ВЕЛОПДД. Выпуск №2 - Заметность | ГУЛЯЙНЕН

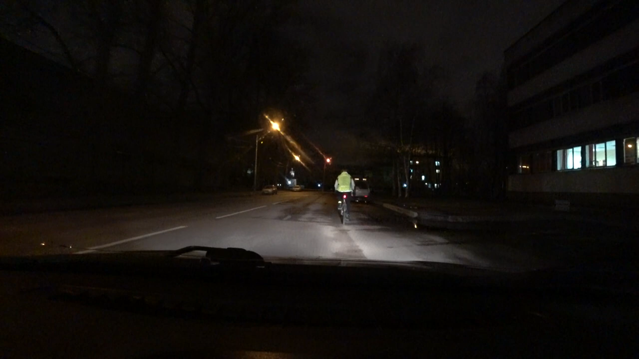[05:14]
Вот девайс при свете фар, лазерную полосу я не вижу опять-таки. Может, в полной темноте и видно, но нет.